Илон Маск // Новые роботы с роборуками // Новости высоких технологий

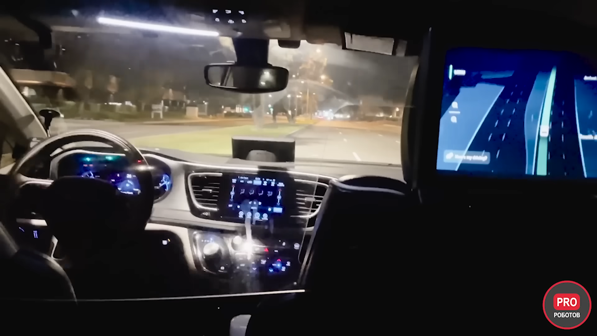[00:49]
Тогда как робот-акси Veimo пока что работают на ограниченных территориях, но с пустым водительским креслом. На видео эксперимента заметно, что робот-акси Veimo, в отличие от Tesla, избегает более опасных поворотов налево на нерегулируемых перекрестках.
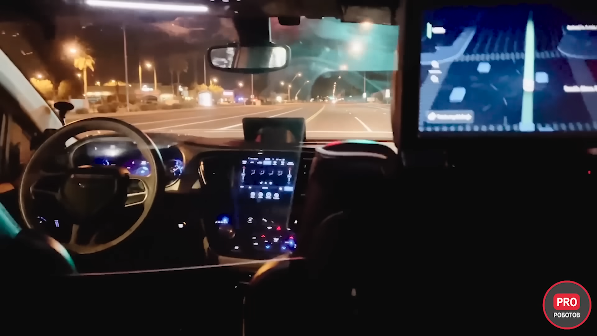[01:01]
Вот почему машина выбрала более длинный, но более безопасный для себя путь. В итоге обе машины хорошо справились с маршрутом, прекрасно визуализировали обстановку вокруг себя и двигались плавно без резких разгонов и торможений. Также ни один из автопилотов не нарушил правил дорожного движения и реагировал на знаки.